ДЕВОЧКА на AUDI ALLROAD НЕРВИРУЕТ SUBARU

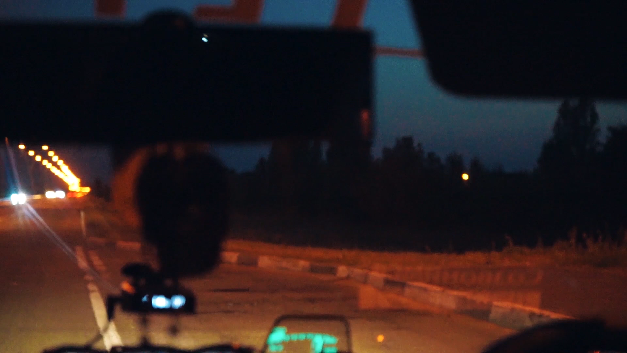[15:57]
Давай, смотри. Выезжаем, народ, подрасывайся, сразу разгоняемся до 80, я сигнал.